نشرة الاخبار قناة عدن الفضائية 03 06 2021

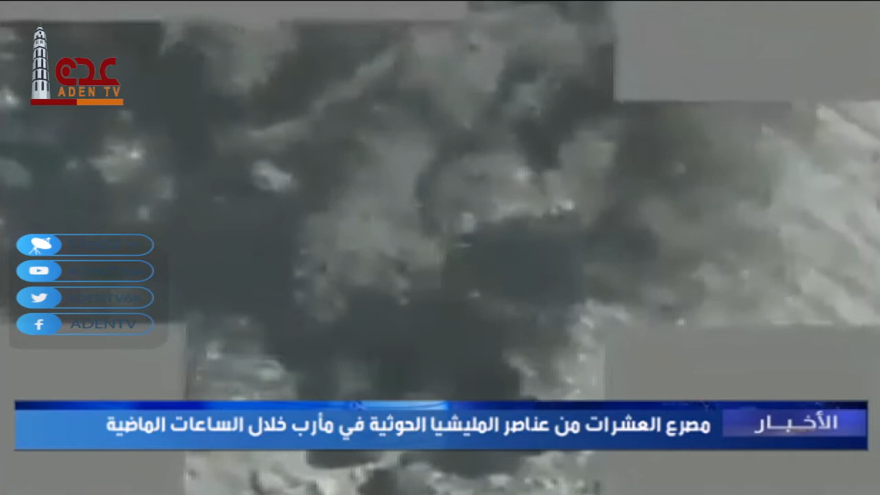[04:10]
وذكرت مصادر ميدانية أن طيران التحالف شن في الساعات الماضية غارات جوية مكثفة على مواقع وتجمعات للميليشيا الحوثية في الجبهات الشمالية الغربية بالمحافظة.
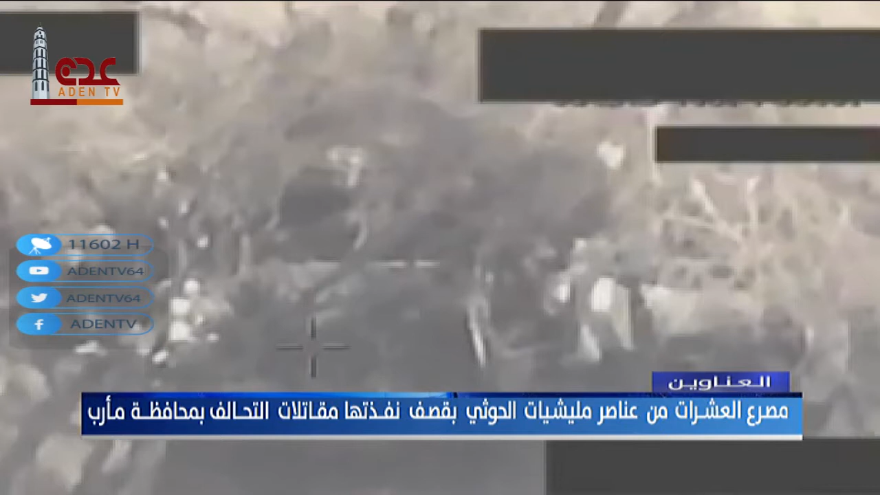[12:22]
مصرع العشرات من عناصر ميليشيا الحوثي الانقلابية بقصف نفذته مقاتلات التحالف بمحافظة مارب.
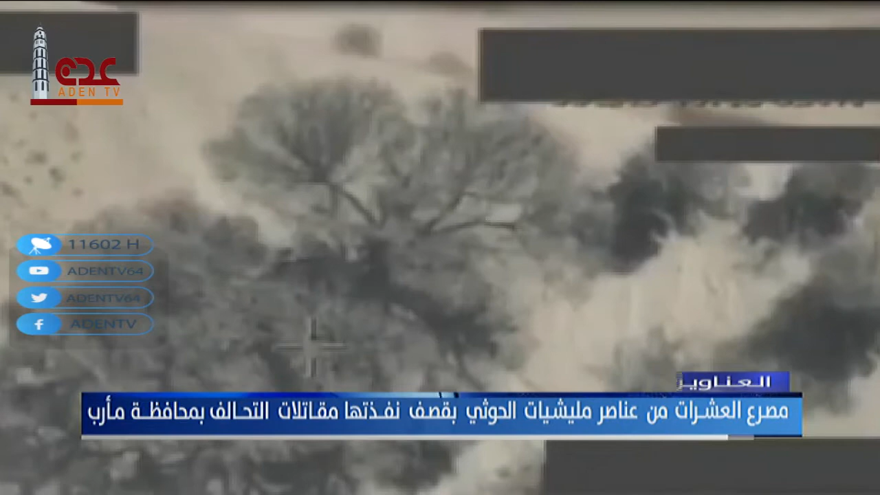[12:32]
قوات الجيش الوطني والمقاومة تنفذ كمينا محكما استهدف مجاميع من ميليشيا الحوثي الانقلابية في جبهة الخنجر بمحافظة الجوف.